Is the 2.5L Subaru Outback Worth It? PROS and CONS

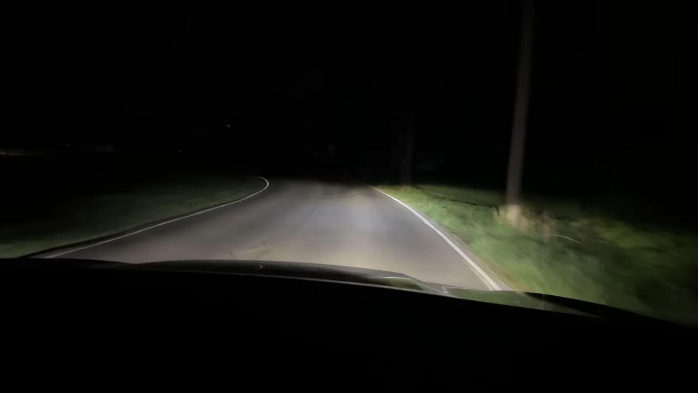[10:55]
They're also steering responsive so if you're driving on back roads the headlights will turn in the direction that you're steering.
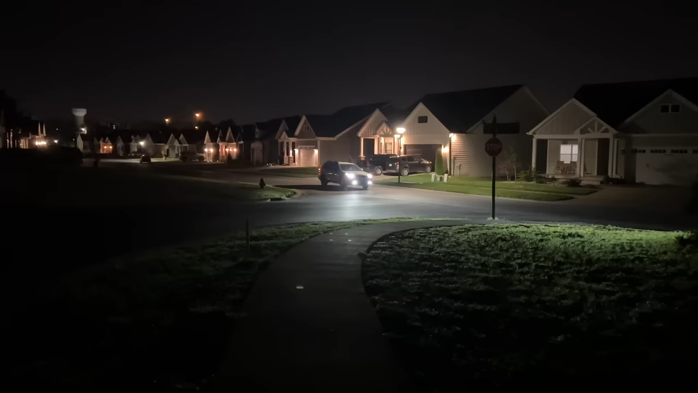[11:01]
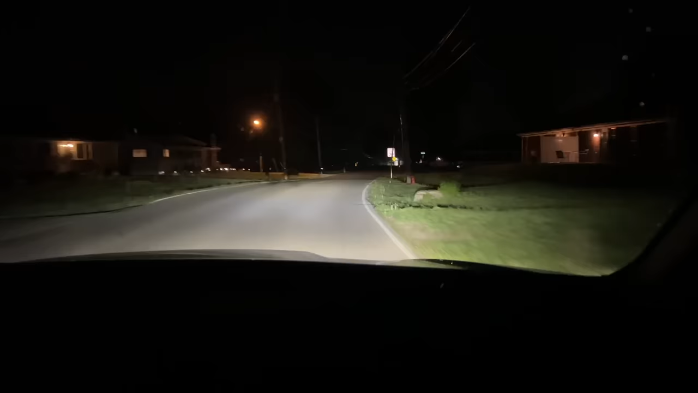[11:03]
Now while that may be good for visibility and compared to my previous car that had halogen lights the visibility is really good there's also some negatives to that and that is these lights are so bright that even when my lights are on low beams sometimes people think that my high beams are on and they're flashing their lights at me so if you've experienced that driving your Subaru let me know.